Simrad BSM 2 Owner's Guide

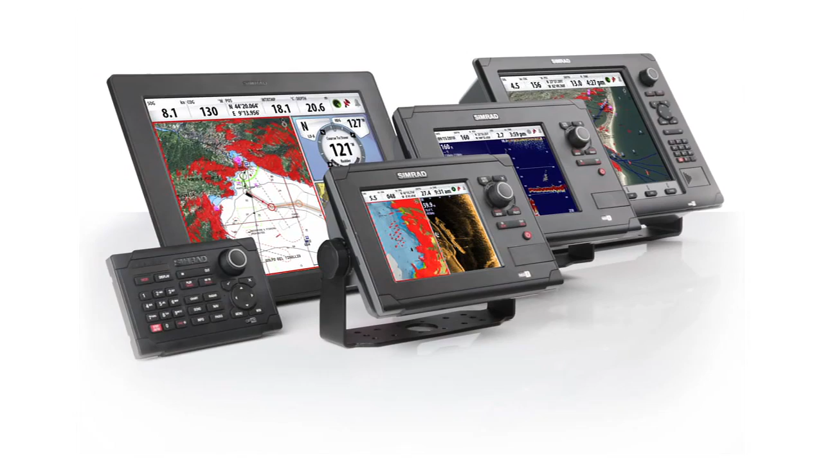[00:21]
The CEMRAD BSM2 Broadband Sounder works with CEMRAD NSS, NSE, and NSO series.
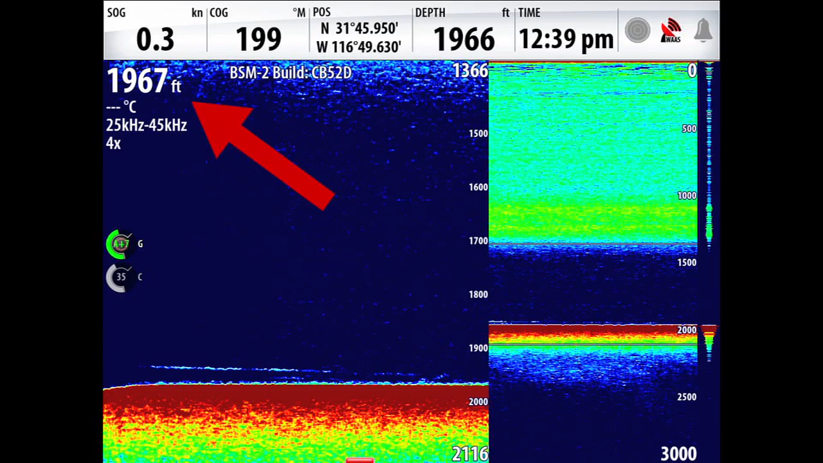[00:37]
On screen: speed 0.3 kn
In short, the BSM2 Broadband Sounder module is a leap forward in fish finding technology and an advantage at every depth.
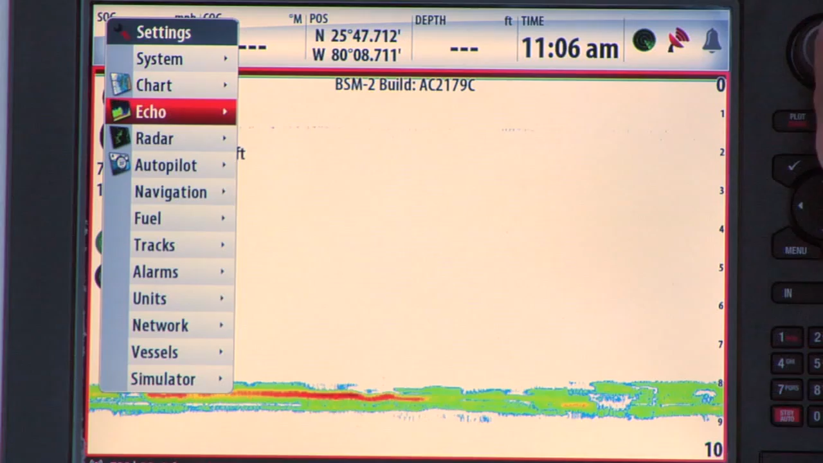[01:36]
Go to your Echo menu, and go down to Installation, and here you'll see the transducer model name.
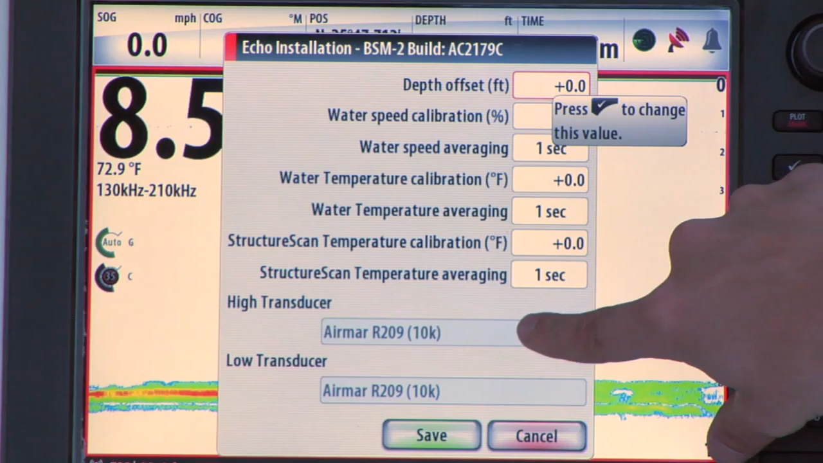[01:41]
On screen: water 72.9°F
To see which frequencies this transducer can handle, you go to the frequency drop-down list.
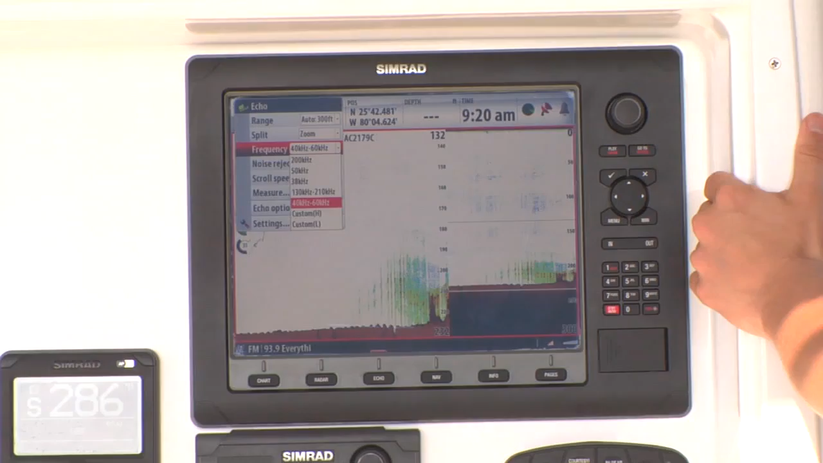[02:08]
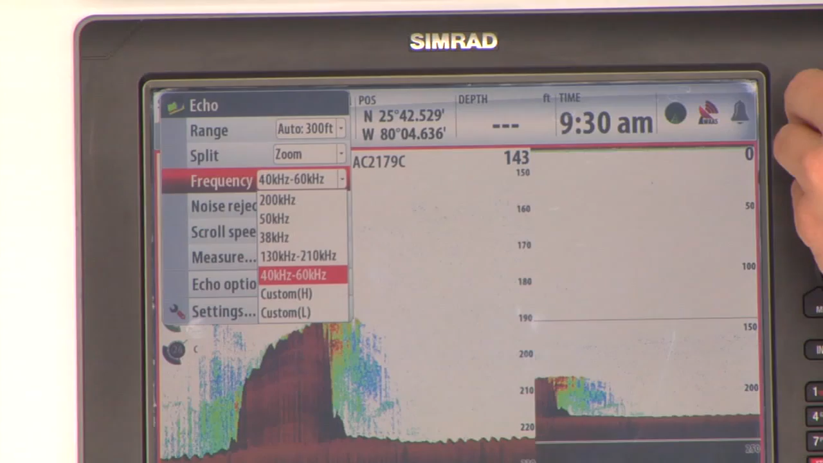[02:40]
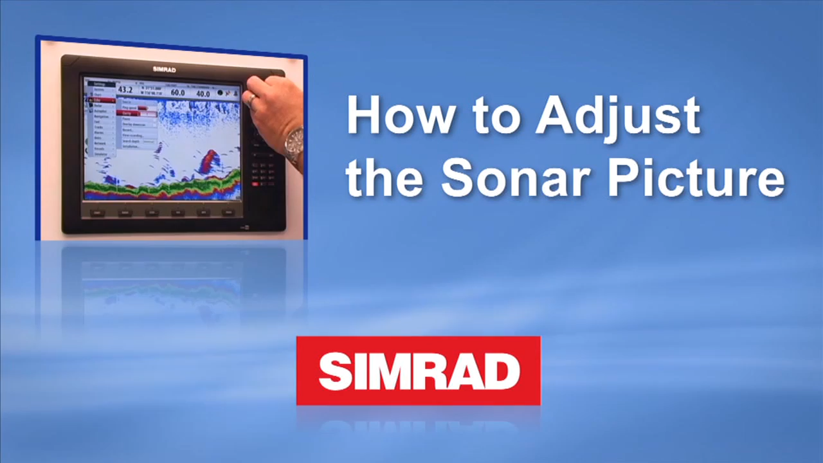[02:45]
The first feature to adjust is clarity, so you can minimize the amount of clutter on your display without losing key targets. The zero setting allows for the maximum amount of clutter on the display, while the 20 clears the screen completely of clutter,
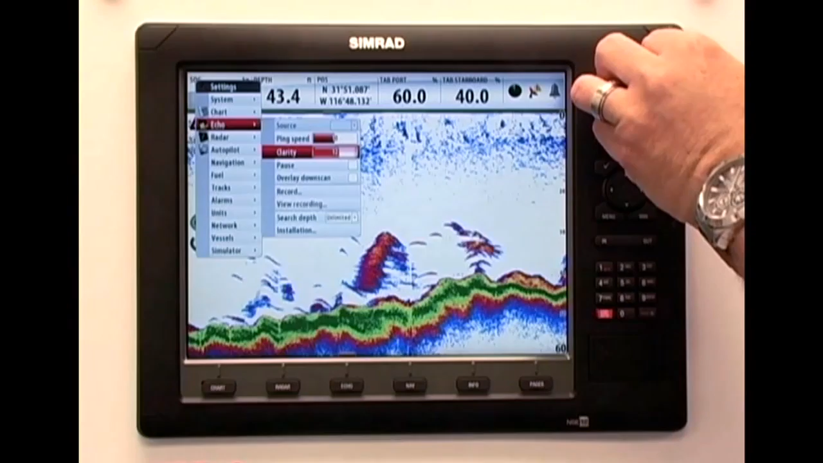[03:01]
showing only the largest suspended targets. A good starting point for clarity is 2, then gradually increase the setting to suit your viewing preference.
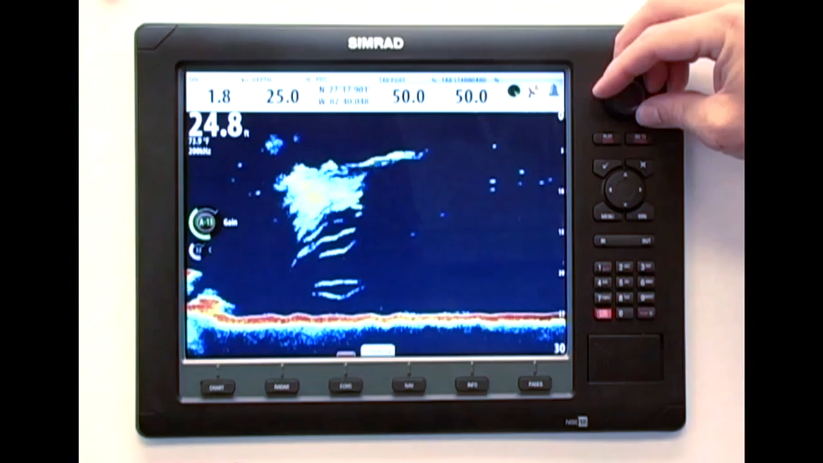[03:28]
One tip to keep in mind with BSM-2, when adjusting these settings, allow one or two minutes between major adjustments, and the deeper the water, the longer you should wait. This allows the display to normalize the settings through the chirp sounder, which takes longer than traditional sonar. The color gain lets you adjust the color scene for detecting bottom hardness and to identify the size of fish.
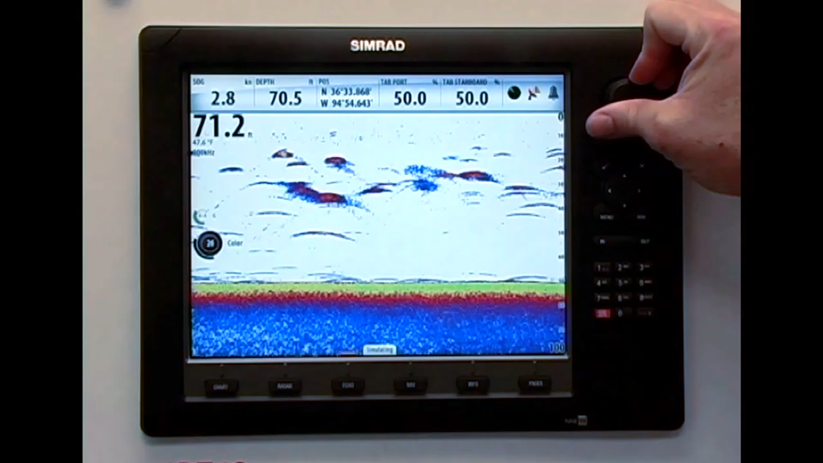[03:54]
On screen: speed 2.8 kn
By using multiple colors on fish arches, as opposed to having them all the same color, you can identify the position of fish targets directly beneath your boat as well as their size.
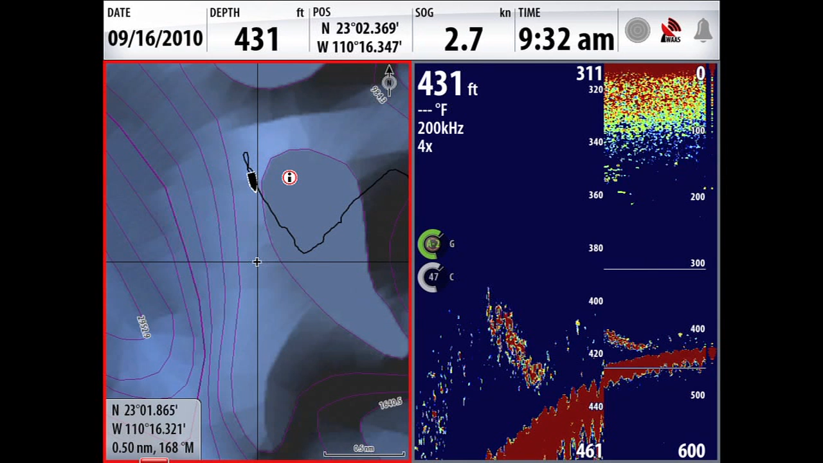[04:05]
On screen: depth 431 ft
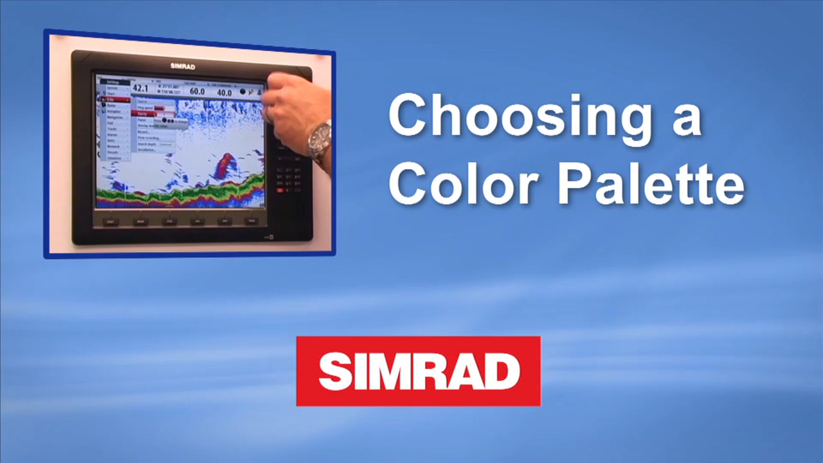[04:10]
Color options with the CEMRAT NSS,
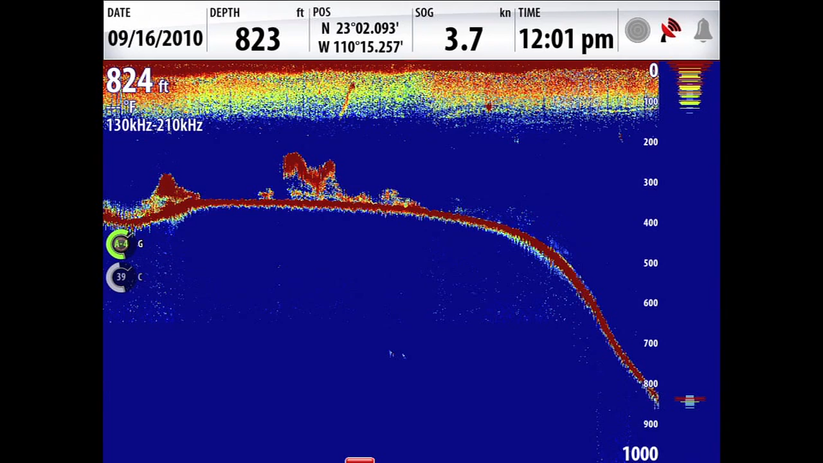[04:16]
NSE, and NSO series can play a key role in getting the most from your BSM-2 broadband sounder.
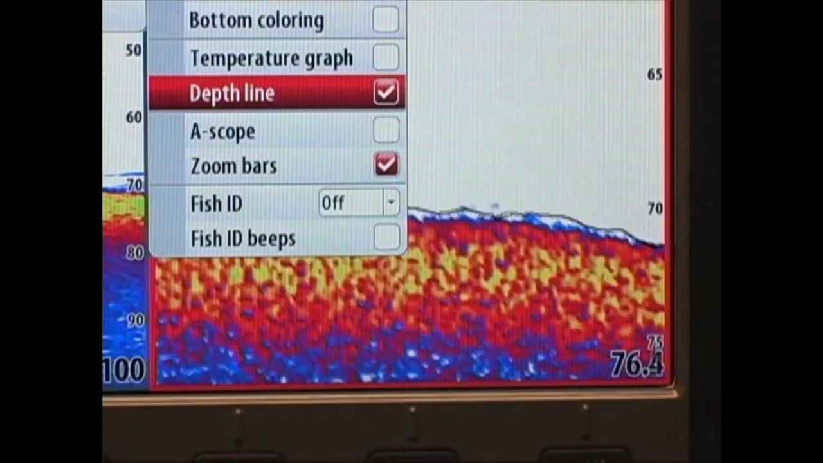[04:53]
to easily identify fish on or near the bottom.
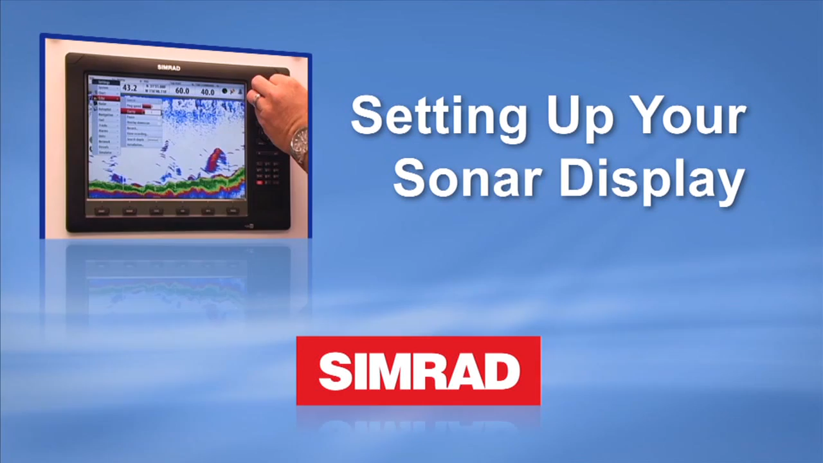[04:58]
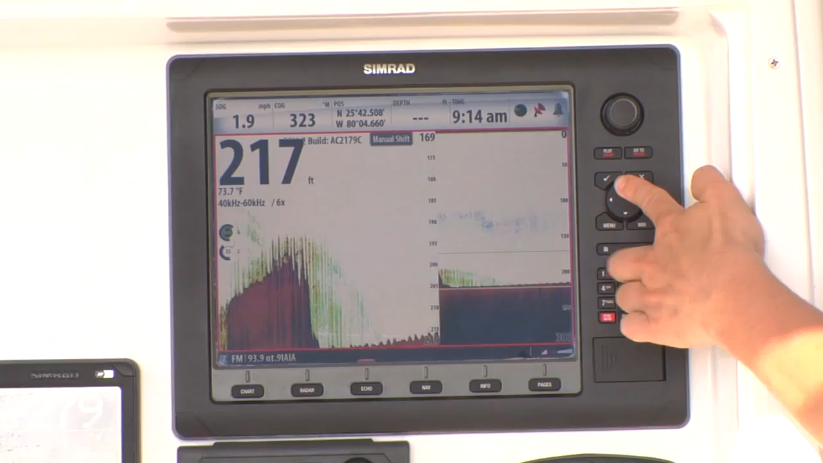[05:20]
On screen: depth 217 ft, water 73.7°F
And you have the advantage of zoom bottom lock,
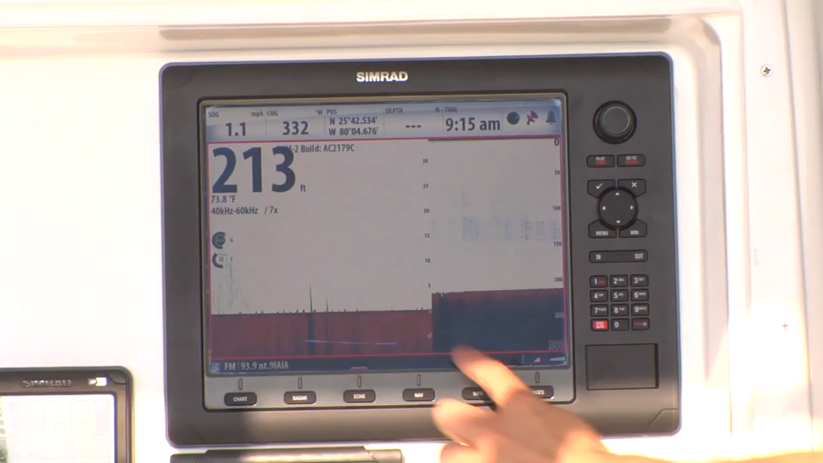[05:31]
On screen: depth 213 ft, water 73.8°F
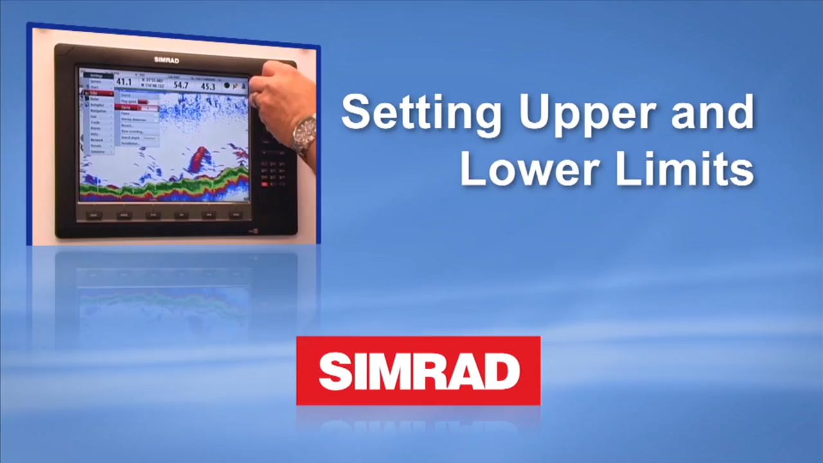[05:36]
Using custom upper and lower limits is an exclusive feature only found on the Simrad NS series. Setting a custom upper and lower limit is ideal for trolling tactics when you
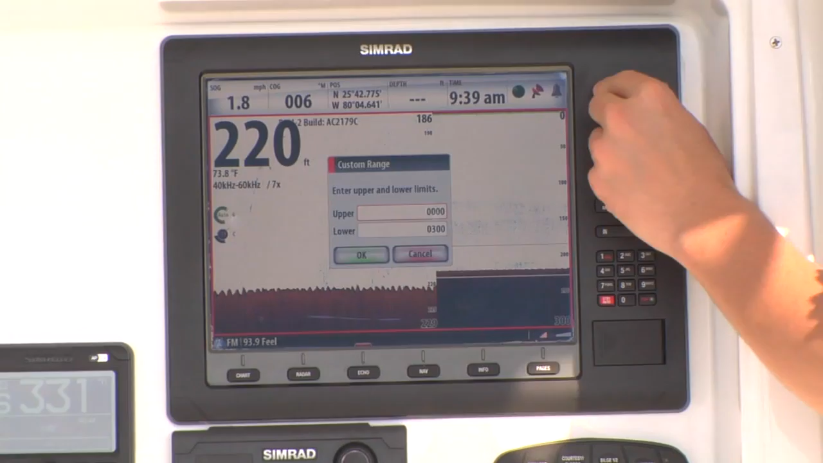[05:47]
On screen: depth 220 ft, water 73.8°F, speed 1.8 mph
want to selectively choose and monitor an area or range within the water column. So having custom upper and lower limits allows the fish finder to only have to look at the area that's on your screen. So instead of sending a pulse all the way to the bottom, which could be a thousand feet, you're only looking at the top 50 feet. So that the scroll speed can be set to the shallower depth gives you a faster scroll and does not stretch your pixels as if you were looking at the full thousand.